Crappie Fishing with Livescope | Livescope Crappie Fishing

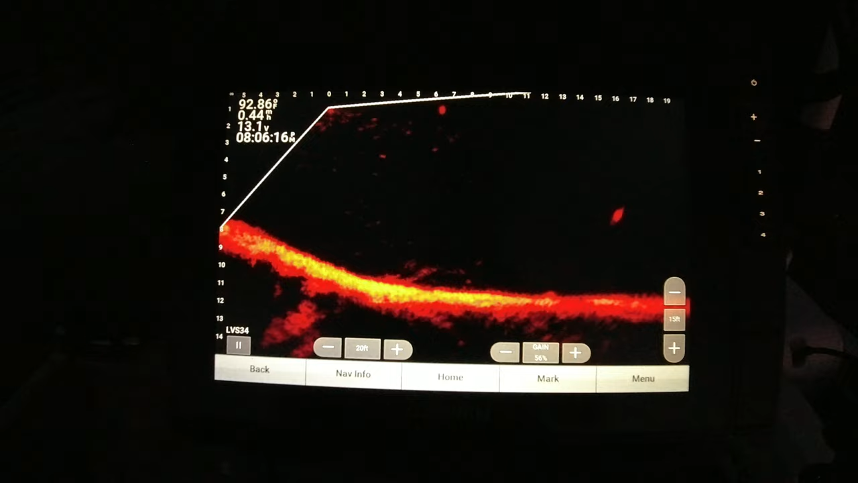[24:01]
not sure if those are crappie way up there at the top of night I think they are we gonna check them ain't gonna hurt me to check them drop down there on them little bit cum of water over here
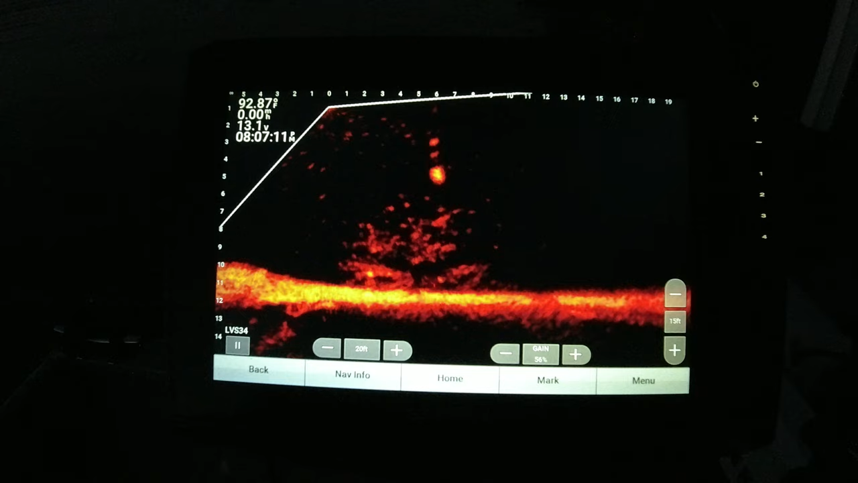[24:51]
there he is yeah and he go as the old timers would say come on come on come on he can hit it to the very top of the water oh yeah that's a nice one right there y'all oh yeah good old good
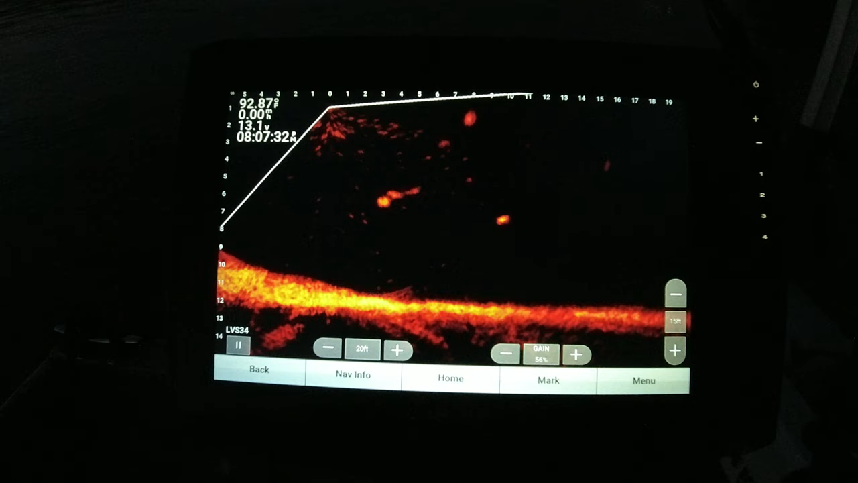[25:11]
get this hook out of his face and I'm gonna show him to y'all that's what I wish they would do all the time just come and get it like they want it
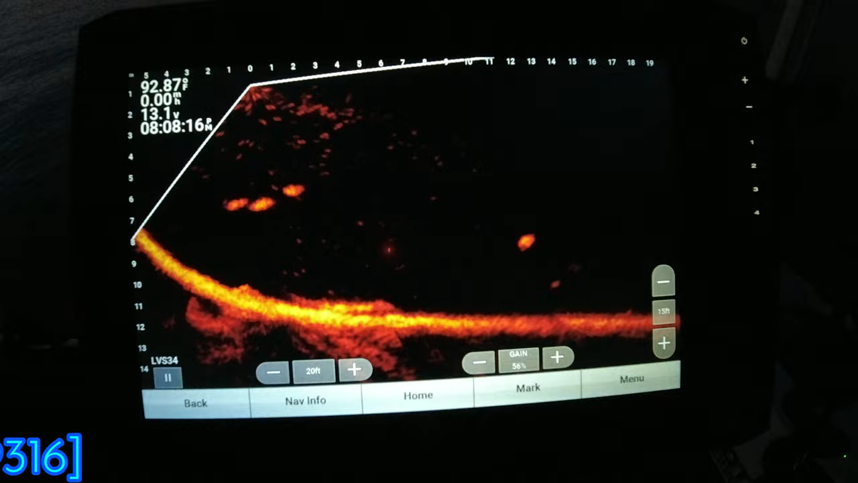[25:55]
looking like we got dinner already he got suspended fish over there he ain't no biggin but he'll suspended fish right there he may be a keeper we're gonna let him make it today though see if I can get back on this brush pile
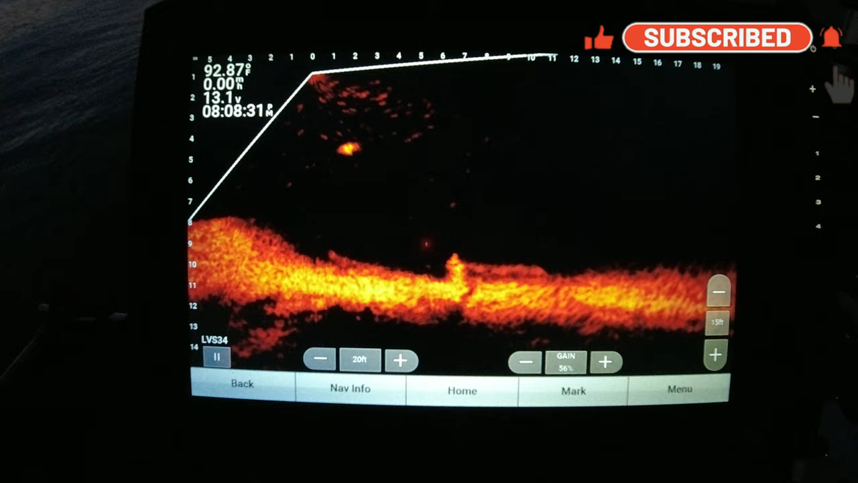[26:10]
when night time come that's what I've been finding is they've been
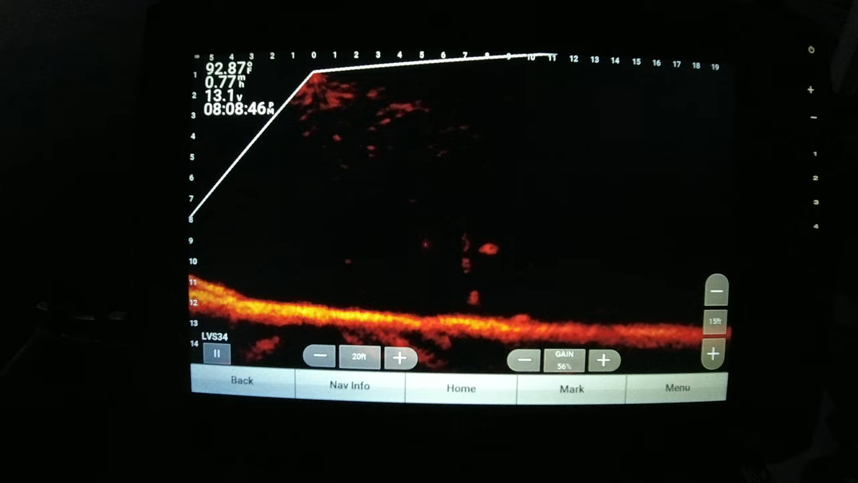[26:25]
they've been holding in open water a lot I can't believe we drifted that much really it was getting a little dark I'm about losing my bearing out here I knew we didn't go too far see if we got anything else up here
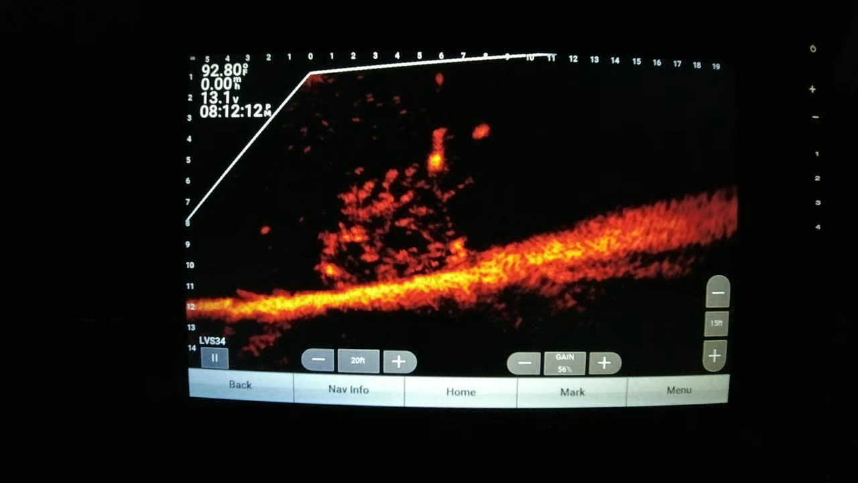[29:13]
come on fish turn around he wouldn't clear the brush pile he came up to the very top of it and stopped ain't that something hear those hear that doe blowing at me like what is he doing still out here he don't think I supposed to be still out here
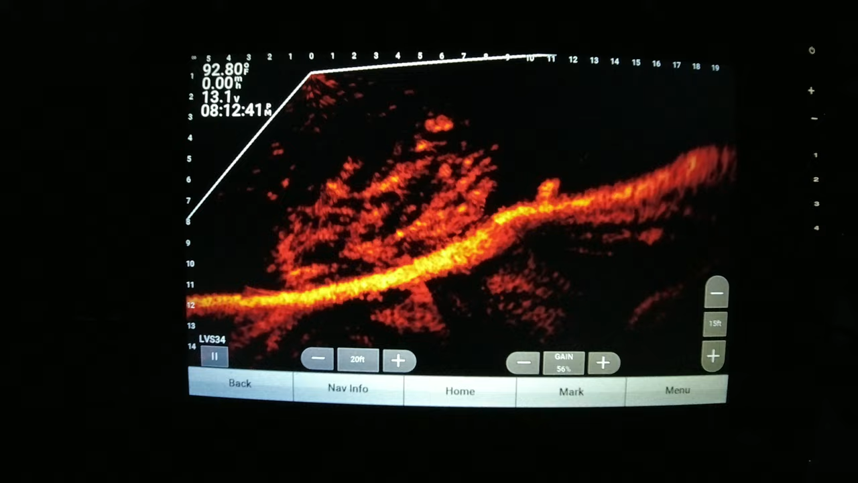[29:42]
all right I'm swatting those mosquitoes y'all
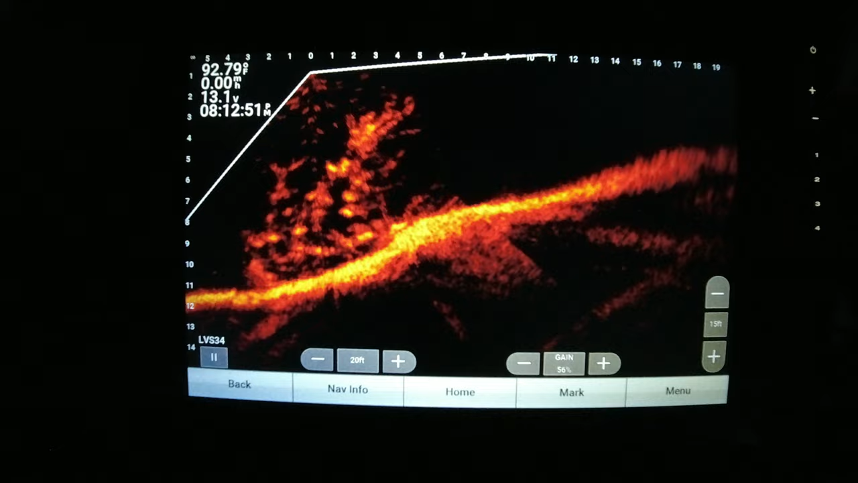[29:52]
all right it's time to go to a different brush pile I don't know if they're gonna stay on brush piles but they're on brush piles now from my experience out here they leave the brush piles once it gets dark
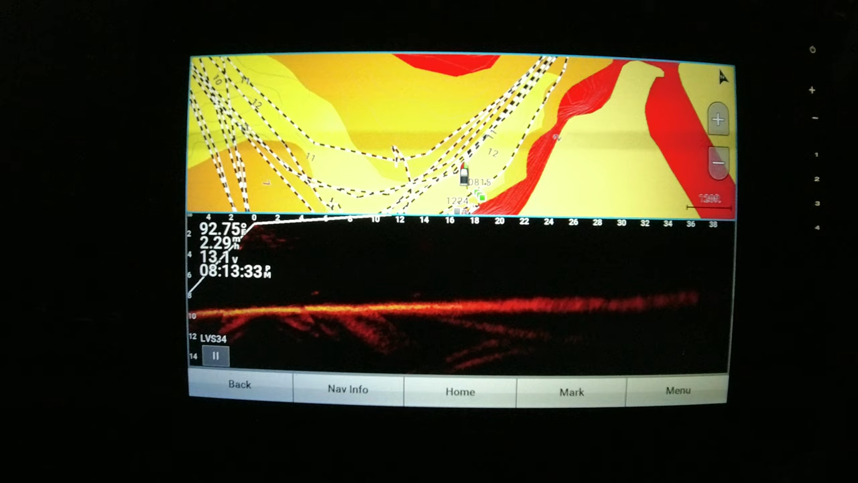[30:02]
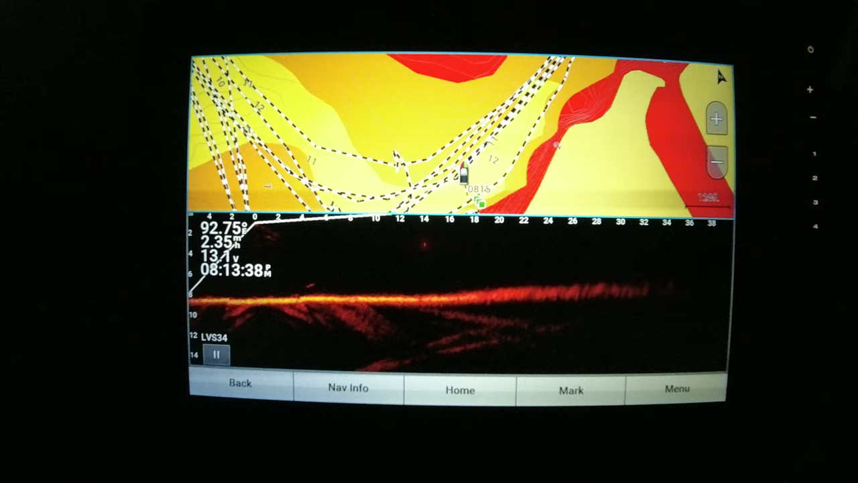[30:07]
it's just with my experience but like I always say you gotta keep an open mind
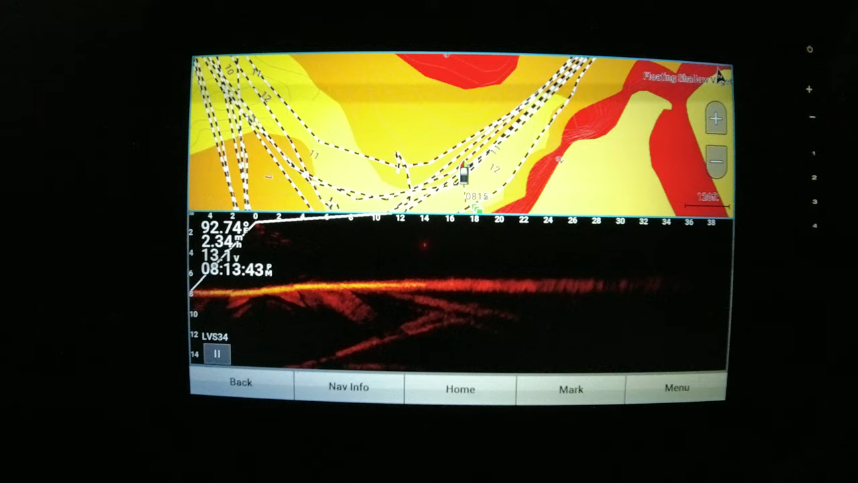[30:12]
gotta keep an open mind when the jokers will fool you in a heartbeat
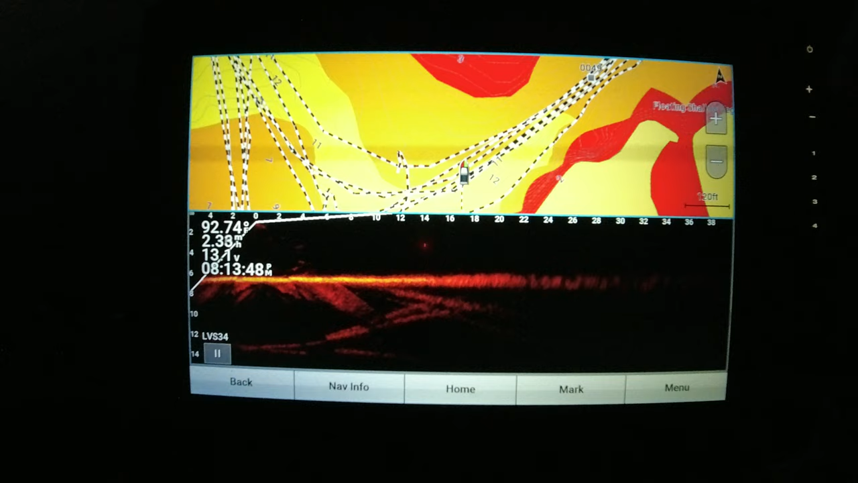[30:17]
yeah maybe one right there but he's in he's tucked in there maybe it'll get you that joker I don't know we're gonna see it's the only one that I see
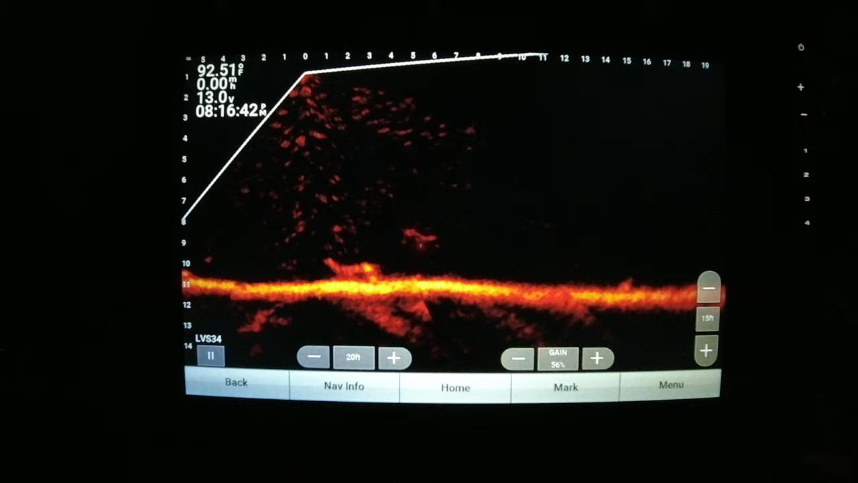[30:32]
On screen: water 92.51°F
he's tucked in there though there's another one right here at the very bottom very base of it he in it
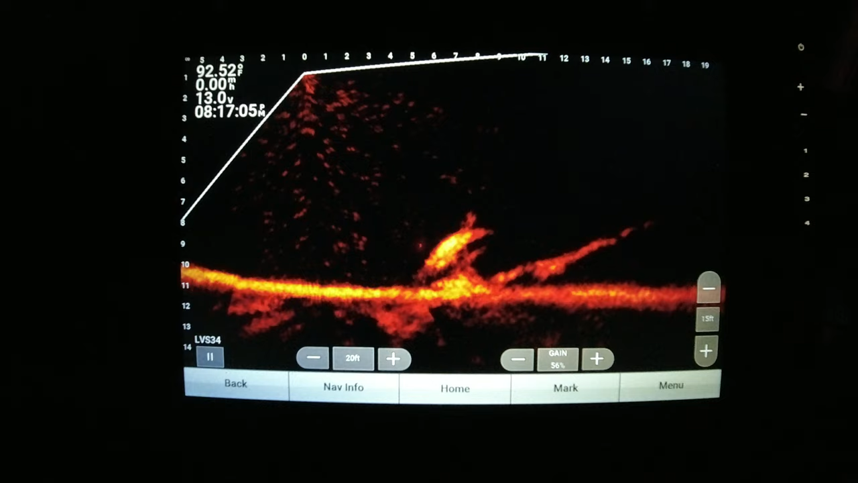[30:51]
yeah my angle has changed for that other one I don't even see him anymore the one that was farther up there
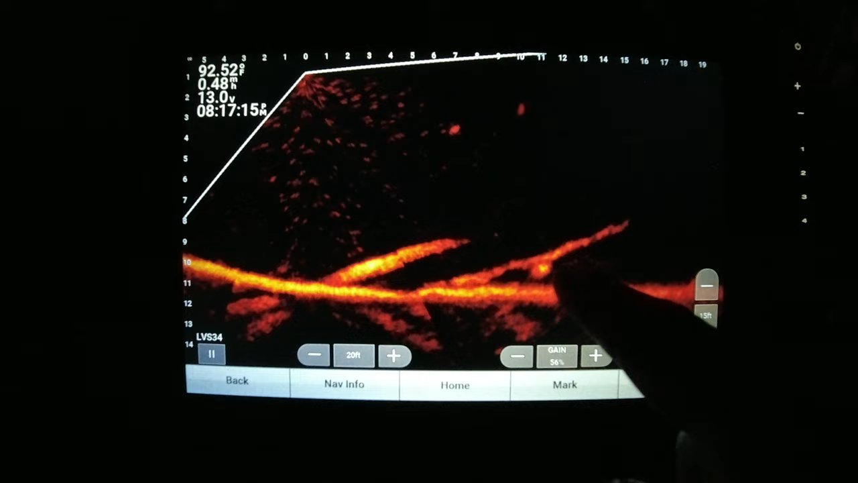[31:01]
that's definitely a fish right there but he's just up under a bunch of stuff
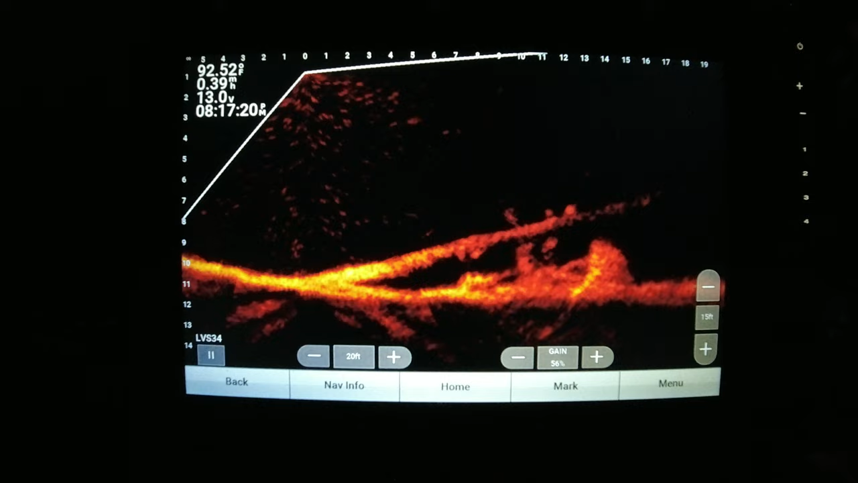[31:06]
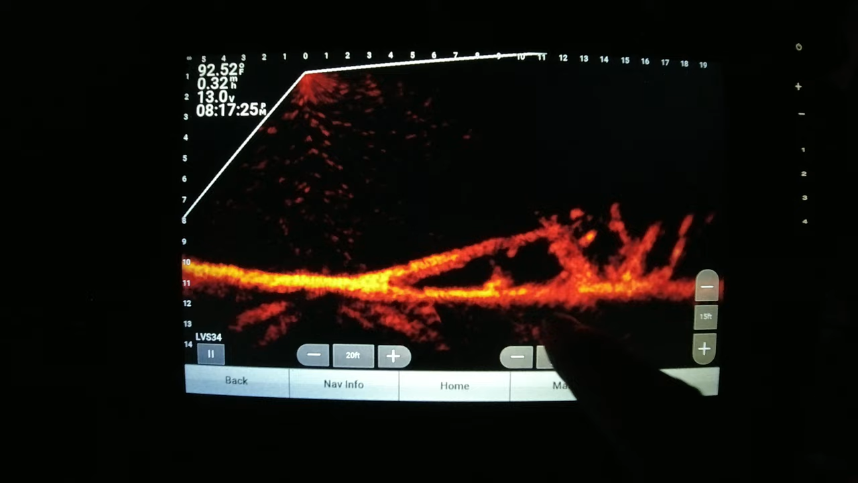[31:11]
that may be that other one may have dropped down to the bottom the one that was up up in the now that wasn't bet that's him there yeah there ain't no way of getting to that we're gonna go to the next one see what the next one got to hold